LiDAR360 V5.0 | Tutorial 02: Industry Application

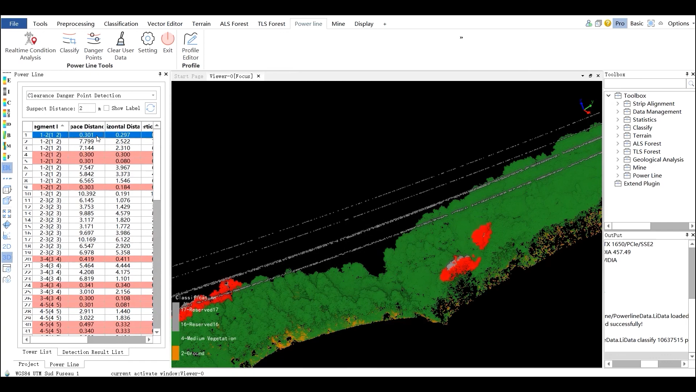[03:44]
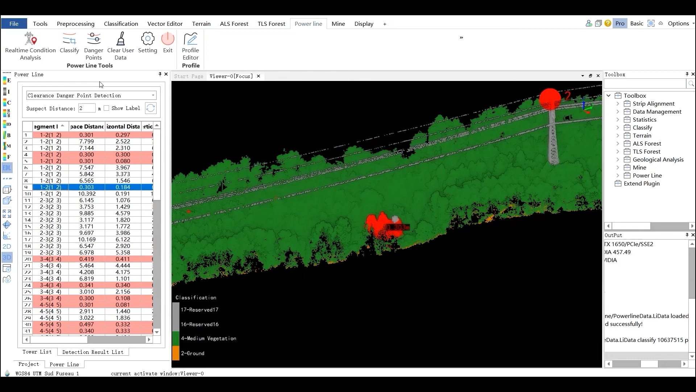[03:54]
The Clear User Data tool can be used to clear all the danger point detection results in the point cloud.
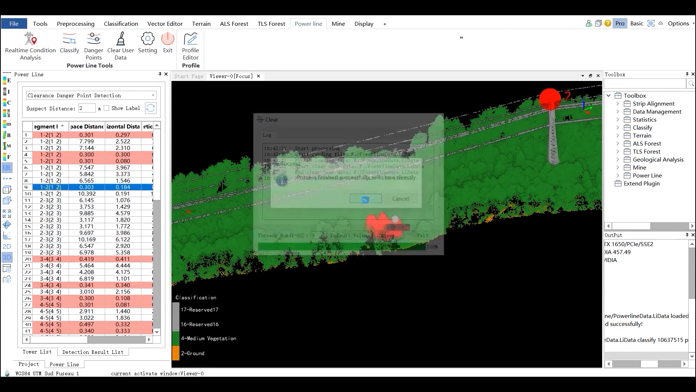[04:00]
Once cleared, all the danger points will be changed into non-danger points.
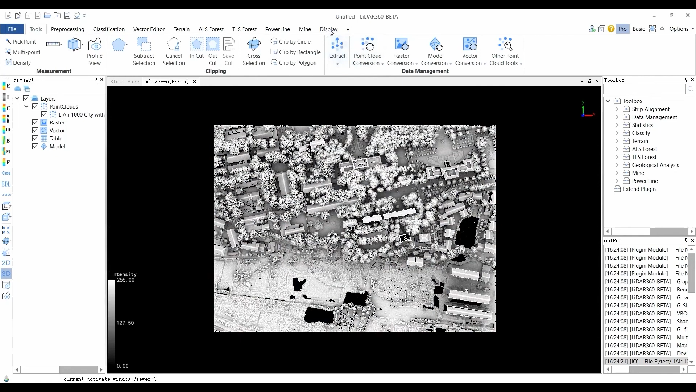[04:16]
Therefore, the function can clearly distinguish houses, vegetation areas, roads, street lights, water areas, bridges, and other objects.
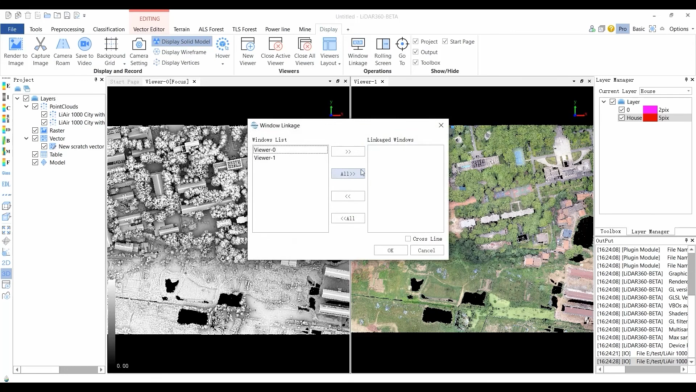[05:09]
The Linked Viewer loads other types of data in the same area such as TIN data, raster data for auxiliary editing. Editing such as drawing lines, drawing points, and building boundary extraction can be done in a Linked Viewer.
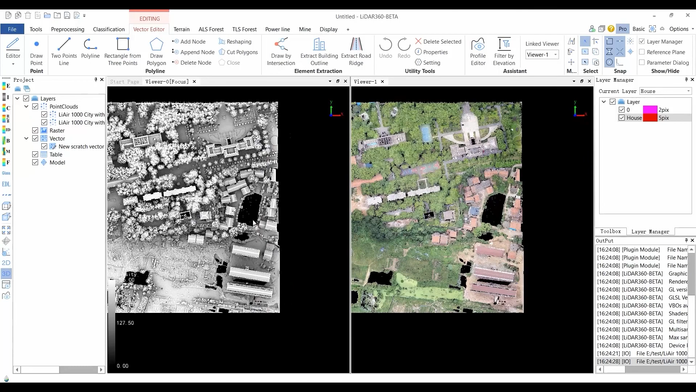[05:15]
The Elevation filter can filter out the inference points after setting the center position in the buffer.
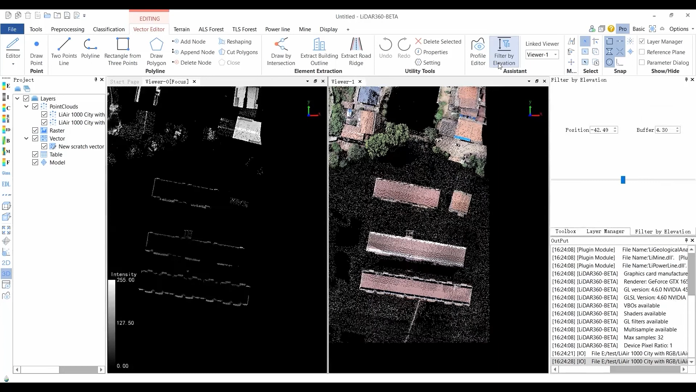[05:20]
The filtered point set is displayed in the scene
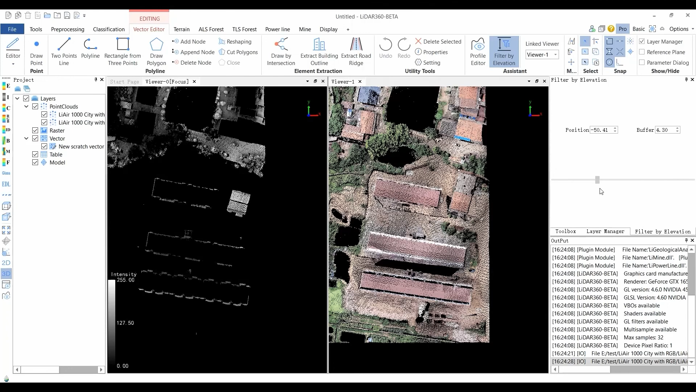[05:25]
the Z value range of the points displayed after elevation. Filtering are all within the buffer zone.
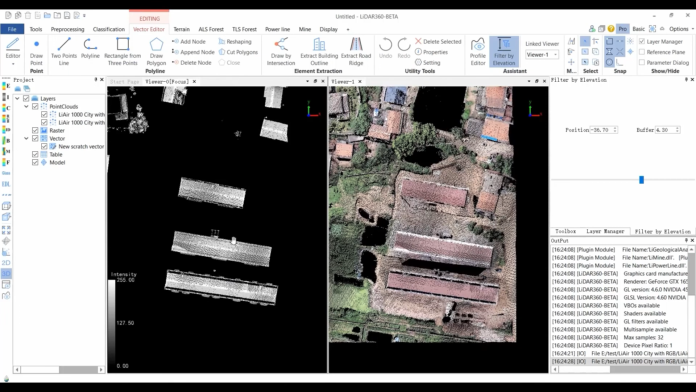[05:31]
With the position as the value center, select three points to draw the rectangle which is not parallel with the coordinate axis.
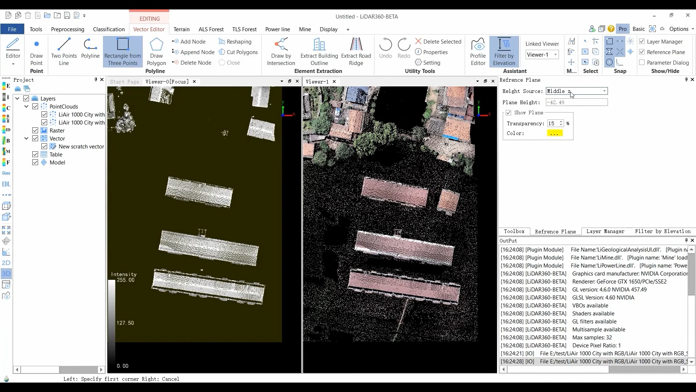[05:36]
By mouse interaction,
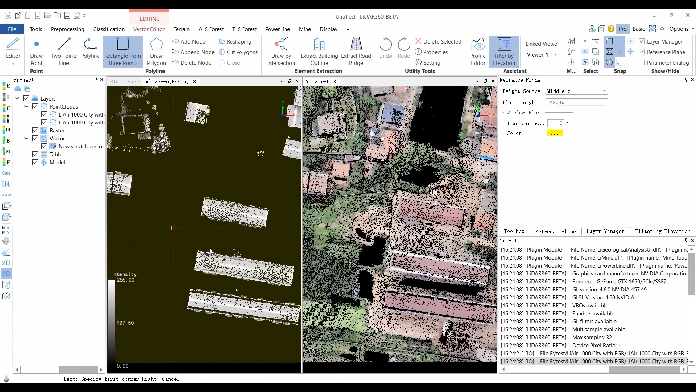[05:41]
left click the mouse to select point A or click the right mouse button to cancel. Left click the mouse to select point B or click the right mouse button to return to step 1. Left click the mouse to select point C.
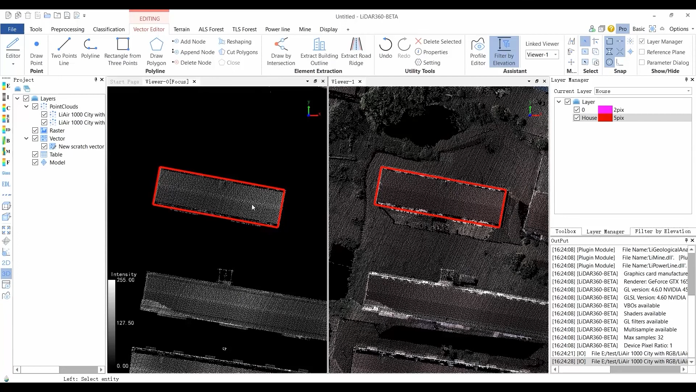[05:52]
Continue to draw the next rectangle or click right button to return to step 2. Right click the mouse to end drawing.
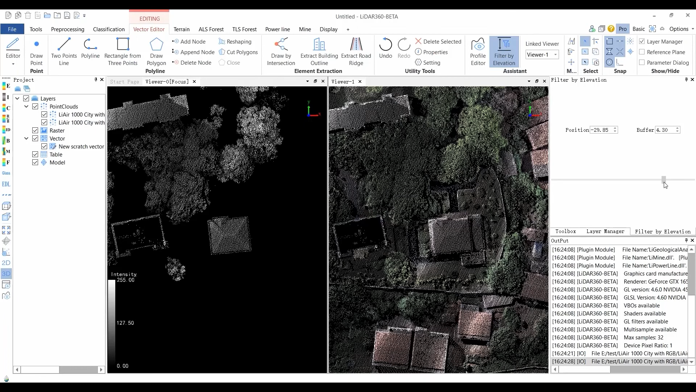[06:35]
Click the draw by intersection button to activate the function.
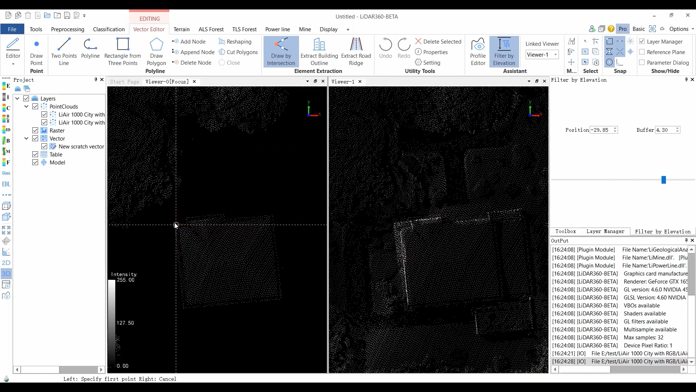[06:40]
Click the left mouse button to select two points on one side of the building. In turn, click the left mouse button to select two points on the other side of the building. In turn, the two selected edges will automatically extend to meet the intersection point.
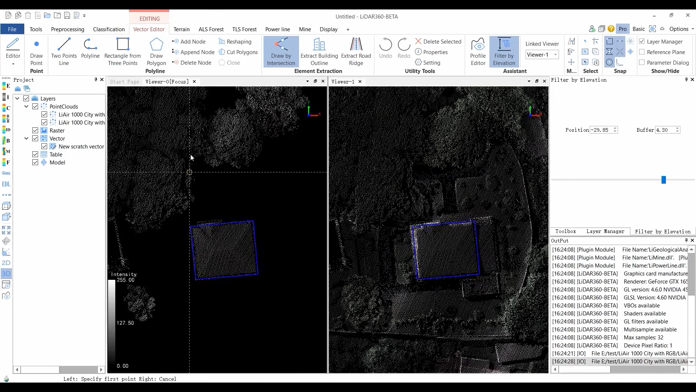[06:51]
There are other optional operations for this function. Please refer to the user manual for more information. Use the profile editor tool to check the profile view of the data.
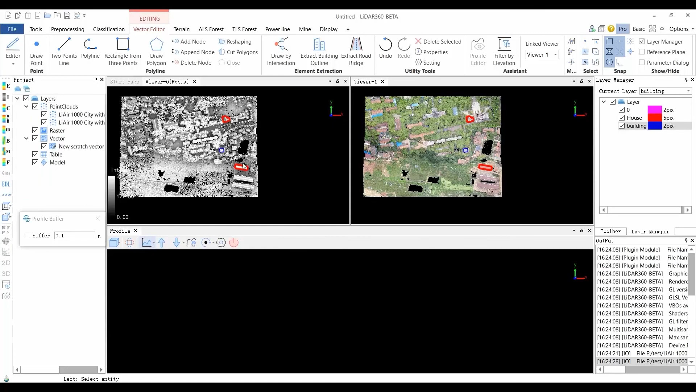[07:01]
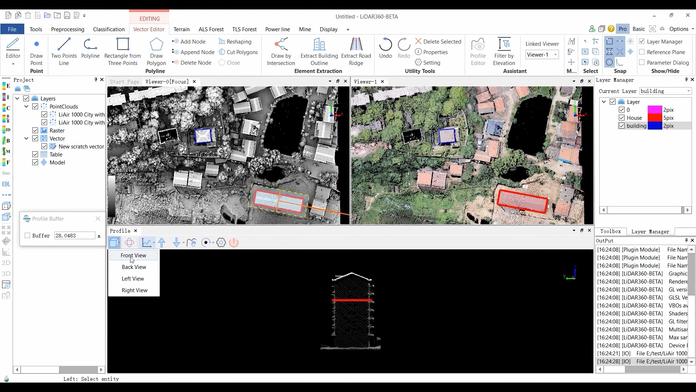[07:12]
Drawing the building facade structure by using the draw polygon and polyline tools.